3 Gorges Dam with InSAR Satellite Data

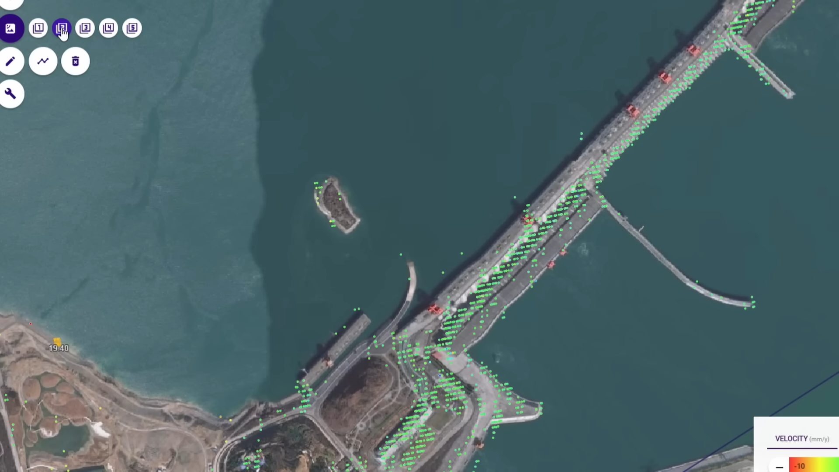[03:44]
And you can see that there appears to be an inflection point where I've got the red arrow. And we're just clicking through, and then that disappears.